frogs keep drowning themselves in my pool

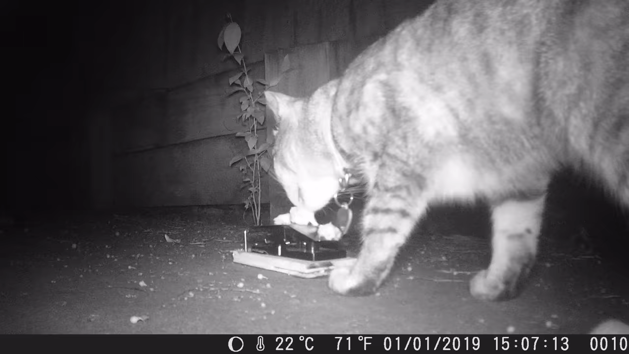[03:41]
And I'm not sure if it was the camera's frame rate or the strength of the catapult, but the cat seemed to disappear. So it's definitely strong enough for the frogs.